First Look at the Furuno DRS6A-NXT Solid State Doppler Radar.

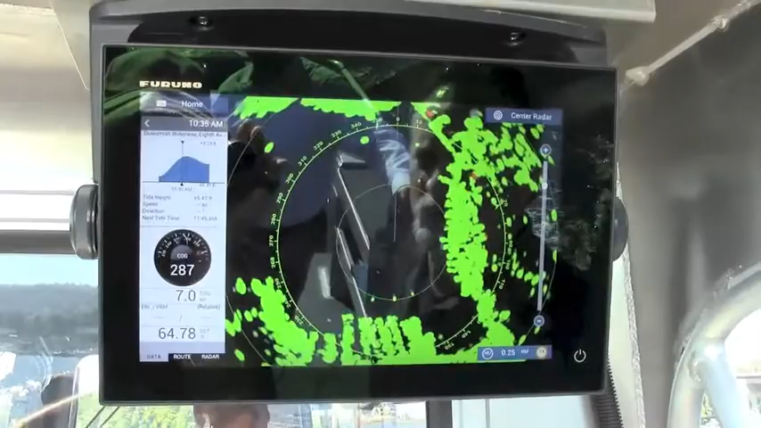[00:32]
which is a Doppler system, which actually shows any targets that are moving will actually turn to red and that they're moving towards us.
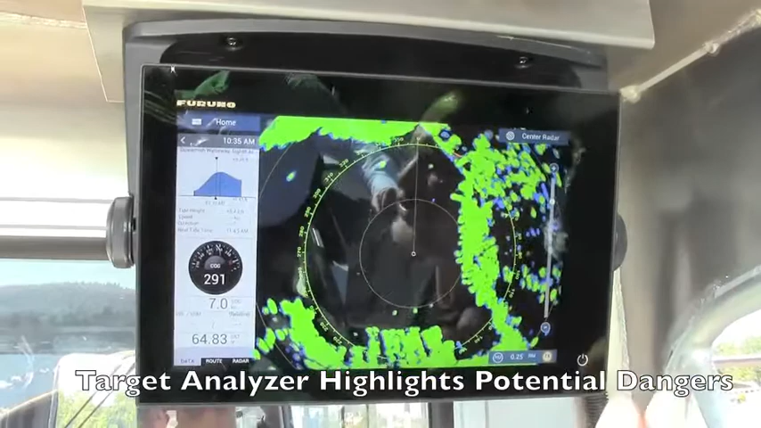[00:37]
It presents a threat to us, so we'll turn those targets red.
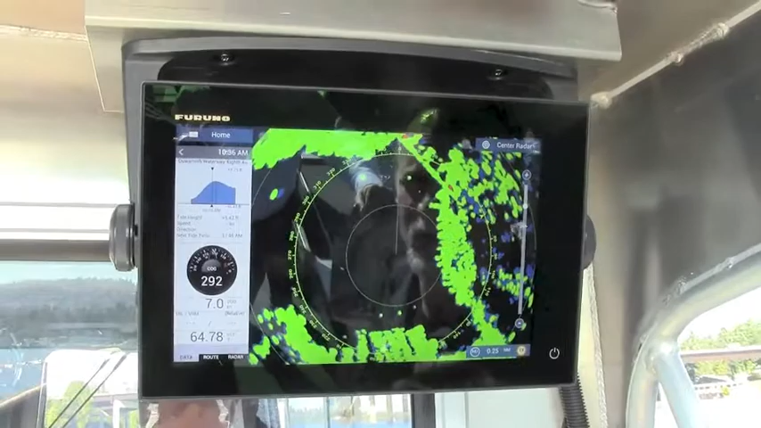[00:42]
And you can see here that even though there's no vessel targets moving in this area,
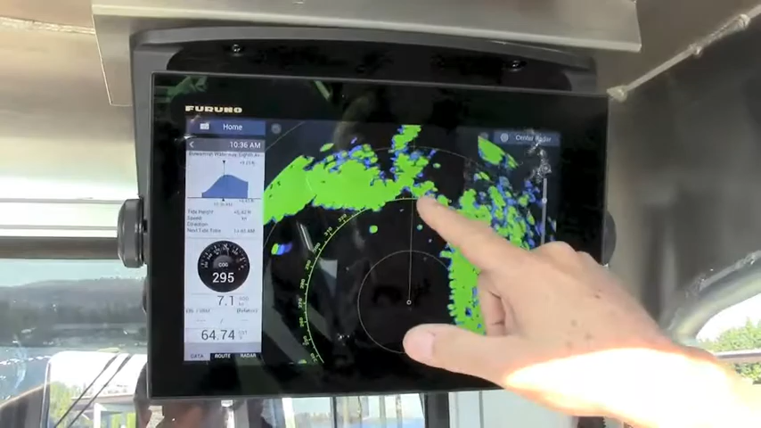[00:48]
there is a bridge and there's cars moving on the bridge and because those cars are moving at us, more than three knots will actually turn those cars red.
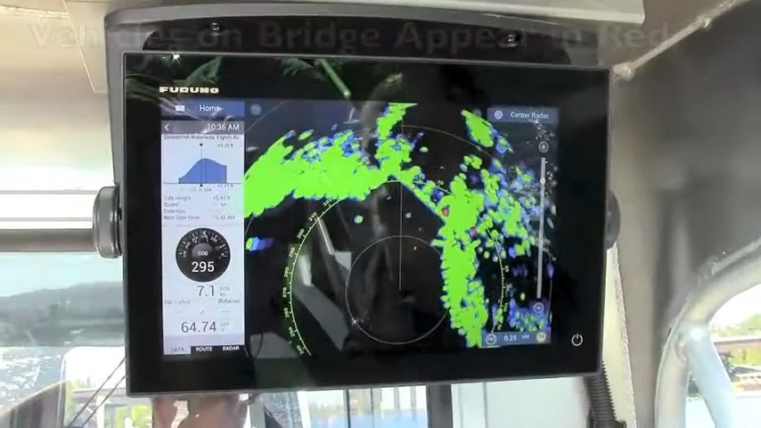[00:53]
So you can actually see a car is moving across the bridge in certain cases.
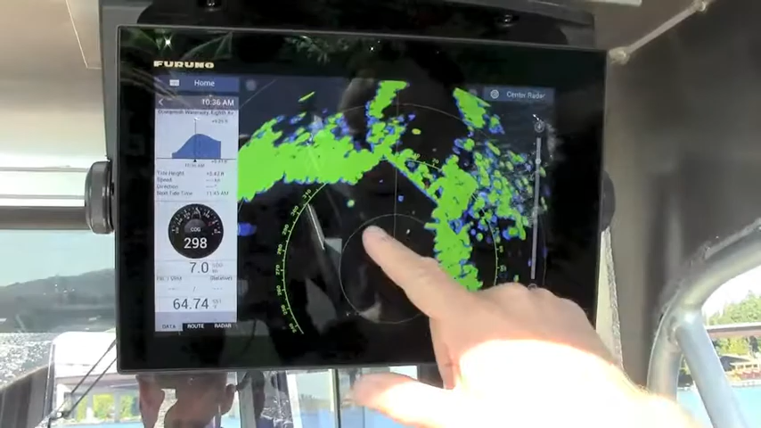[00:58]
The other targets around here are actually just buoys and targets that are standing still.
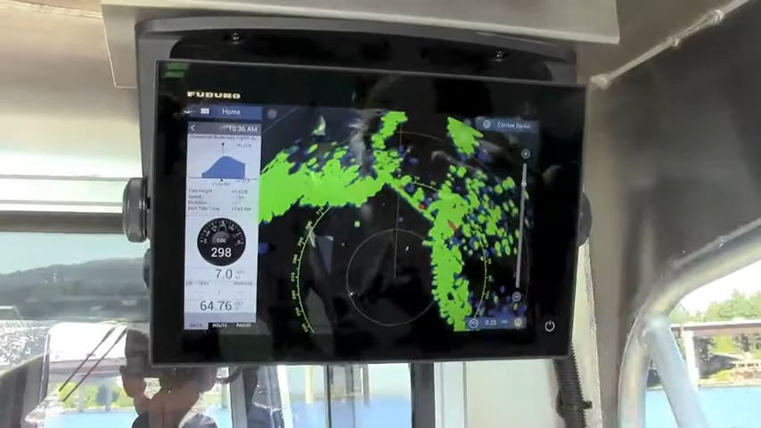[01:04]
We also have our true trails turned on. And the Furuno true trail feature is a unique feature in the light marine radars.
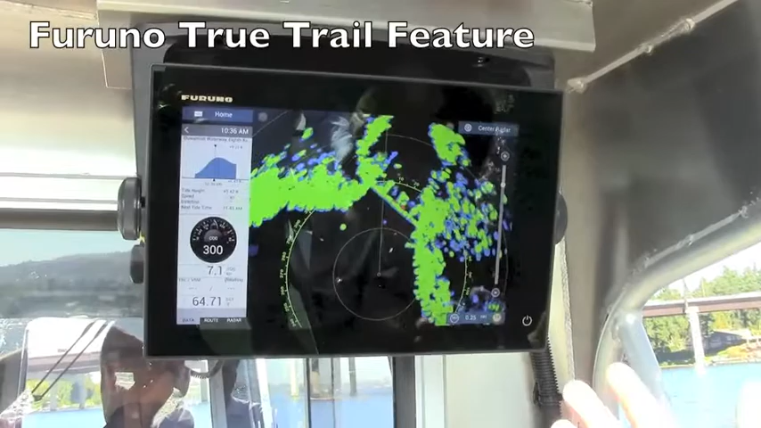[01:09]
No other competitors have that. And even though we're leaving trails,
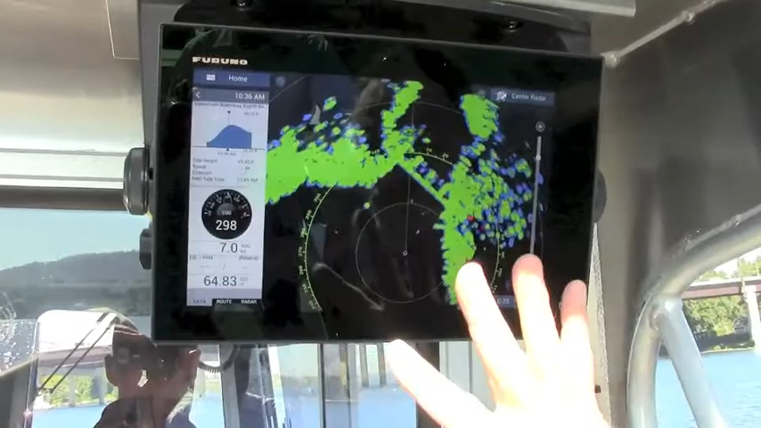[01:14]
the targets don't leave any trails that are not moving.
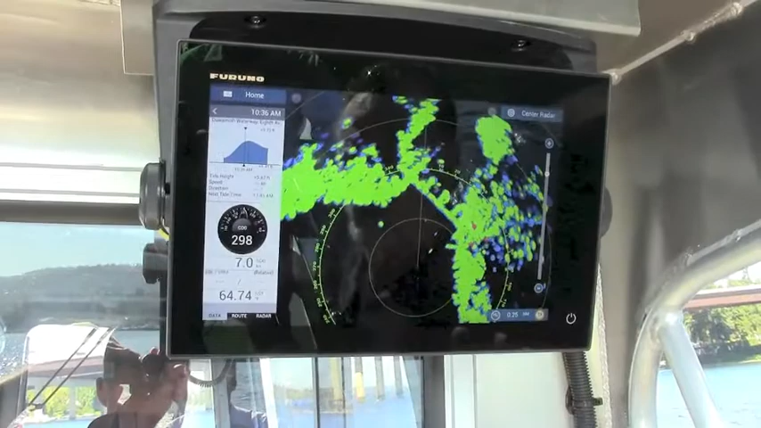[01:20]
So only moving targets will leave trails and we don't smear the trail information across the screen even as the boat is turning.
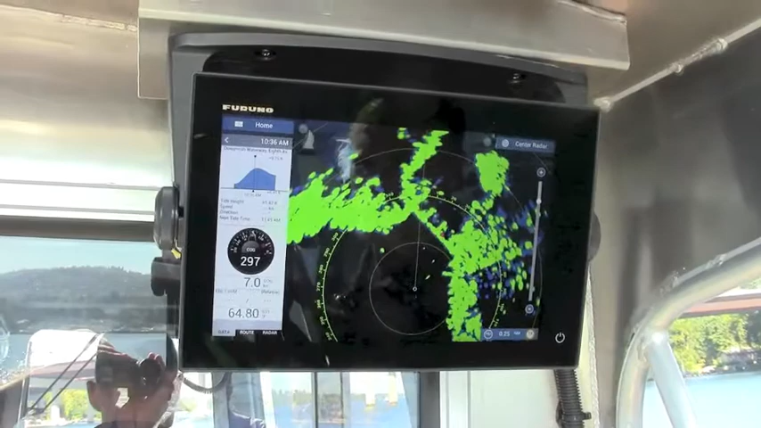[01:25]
This is just some of the new capabilities of the
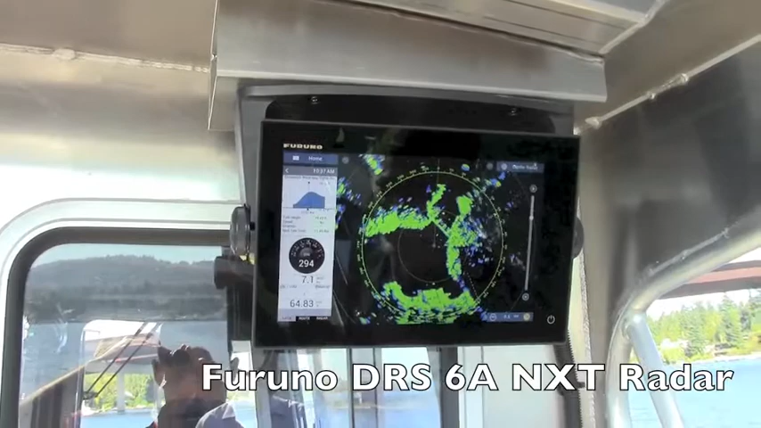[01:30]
DRS-6A NXT solid state Doppler Furuno radar. So that's all the way we are.